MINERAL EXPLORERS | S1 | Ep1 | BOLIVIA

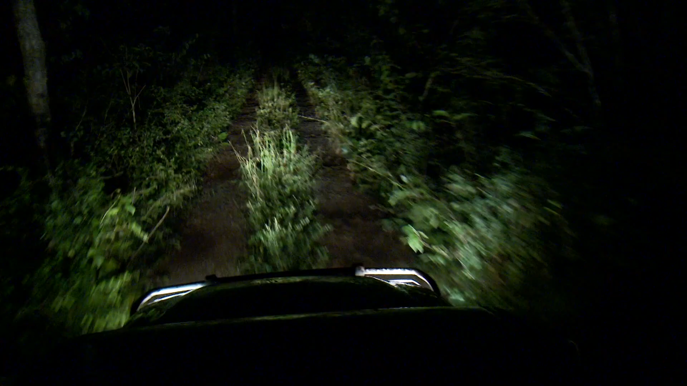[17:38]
it's a bumpy ride especially for our two cameramen bouncing around in the back of the pickup